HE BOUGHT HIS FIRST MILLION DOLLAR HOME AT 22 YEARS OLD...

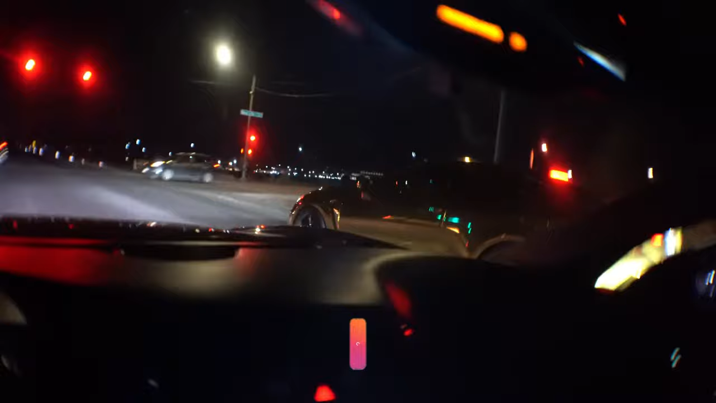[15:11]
Y'all boys will not believe what I'm looking at right now, bro. It's a whole ass Lexus, nigga. Like, do y'all see that hole right now? Nigga, this one. It looks like another vet's across the street. Yeah, it's another vet over here.
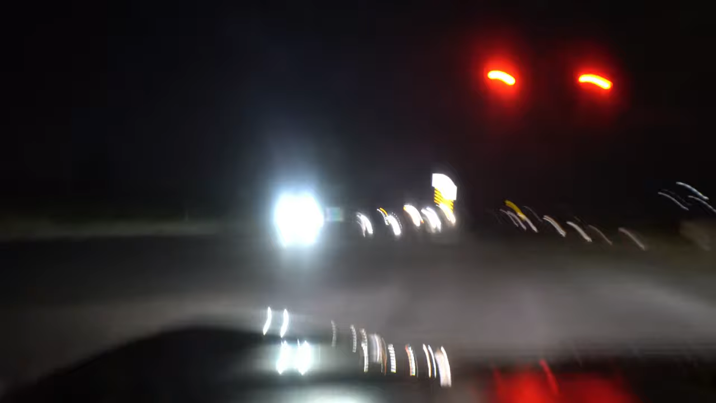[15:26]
That's gotta be a vet right there. That's my turn. But bro, this Lexus is trying to race me, bro. And I don't have no time for it, bro.